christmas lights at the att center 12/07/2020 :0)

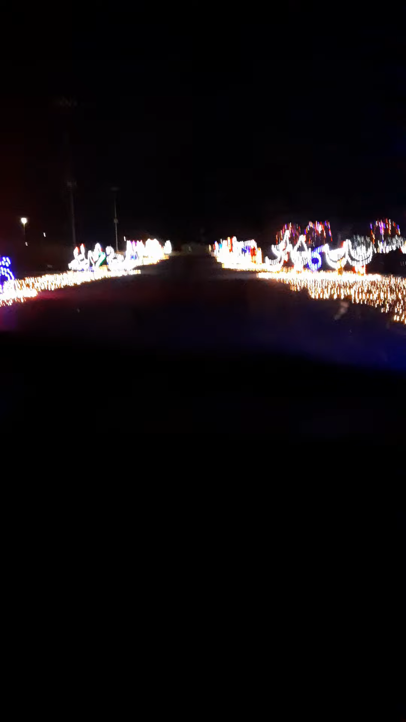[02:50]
May Mary It looks way different than it did during the day The video that we saw Is no justice Is it no justice Look!
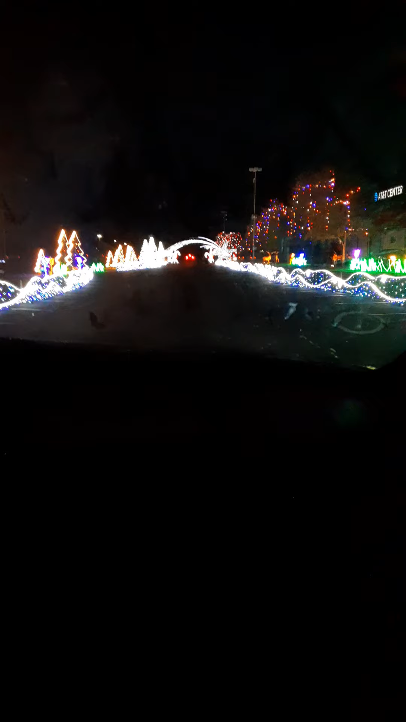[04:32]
Oh the christmas trees I know it was awesome
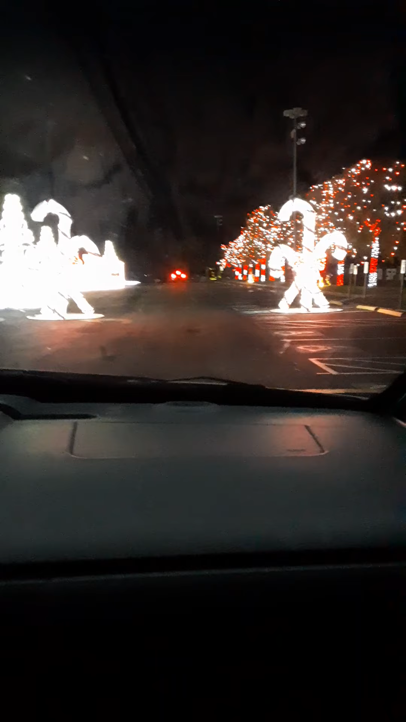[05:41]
Come on now Before I melt the way Speed bump Yep Down to the village Where the broomstick in his head Running here and there All